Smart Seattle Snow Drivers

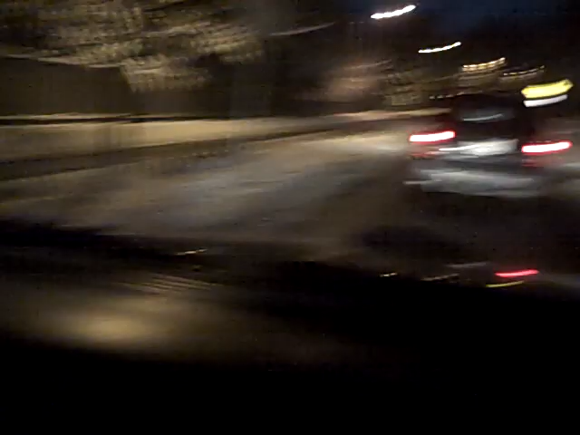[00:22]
That's about it. Oh, they're stopping and turning up ahead if they can.
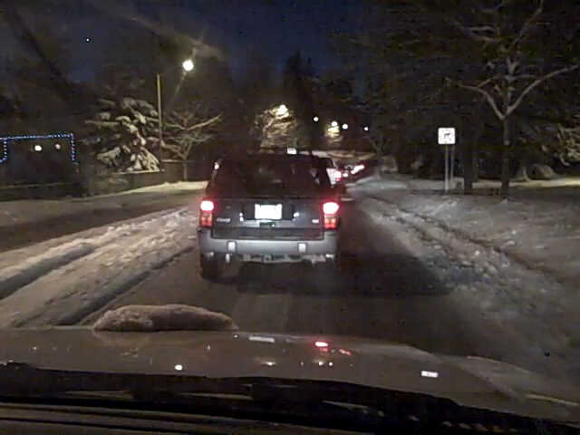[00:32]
Okay, so make sure you come to a complete stop, and then start again and go into your turn. Wow. They turned on their left turn signal, then veered right, and now they're doing a 180. Because they can't go up the hill. Is that it? There they are. No, it's too dangerous. We must go the other way. Thanks for being stupid.